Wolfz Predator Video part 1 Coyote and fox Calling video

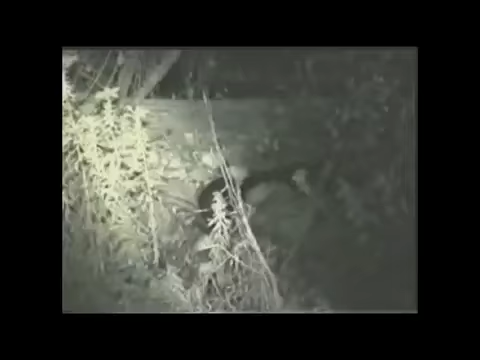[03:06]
After Dark from Wolves Video Productions is an action-packed coon hunting adventure.
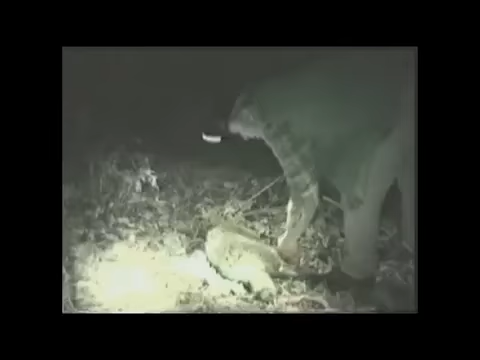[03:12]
Not only learn the two most popular ways to skin raccoons, but learn how to flesh and stretch these vicious, not-so-little critters for market.